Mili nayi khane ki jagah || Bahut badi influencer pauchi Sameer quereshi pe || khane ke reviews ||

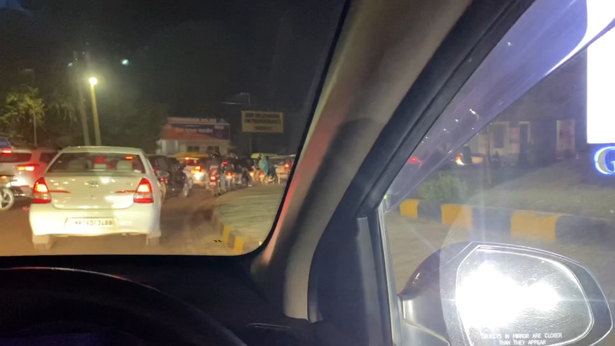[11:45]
तो जी गंदे वाले जाम में फजगी हैं गॉल्फ को इस रोड पे यह जो गोल चक कर है फिफ्टी सिक्स वाला पता नी भाई किस तीस का जाम लगा हुआ है टाइम हो रहा है रात को साड़े आठ आठ बच के पेंथिस मिनट
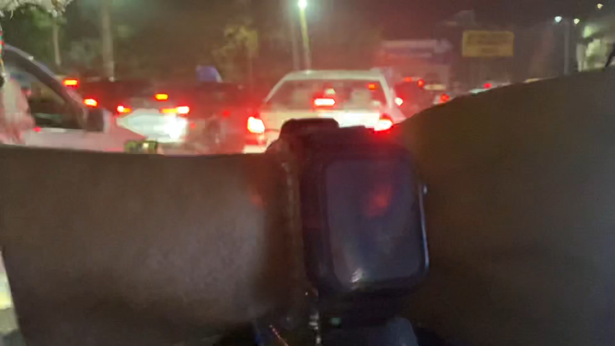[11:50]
और पता नी कितनी दिर लगी घर पहुचने में तो इस ताइम पे इस रोड पे यूजली जाम मिलता है मुझे
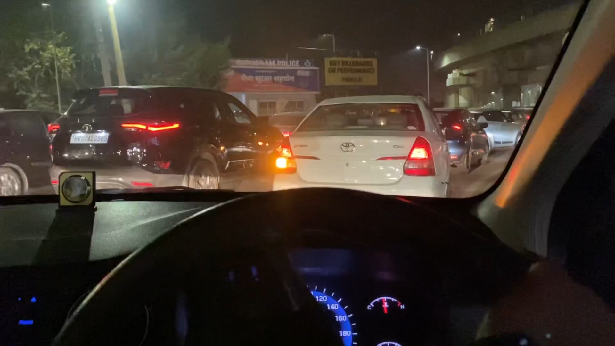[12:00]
पता था बट आप इस ट्राइंग मैं लग और यहां पे एक बैरिकेट होता राइट साड़ पे आज पुलीस वलों ने वह बैरिकेट खोला हुए इस करके यह लग रहा है गंदे वाला जाम तो